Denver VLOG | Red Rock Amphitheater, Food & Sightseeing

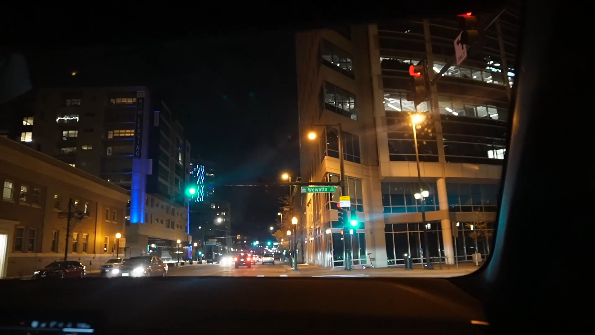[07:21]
We then went for a nice little ride around the city.